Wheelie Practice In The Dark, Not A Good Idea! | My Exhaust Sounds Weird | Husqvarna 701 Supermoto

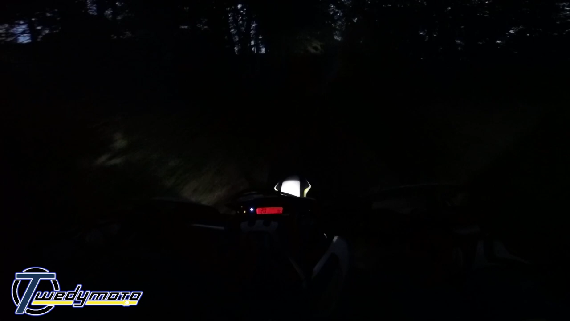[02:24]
Yeah, I can't see when the front's up. At least I can, like, kind of wheelie on demand, which I never used to be able to do. It was more like, and that was it.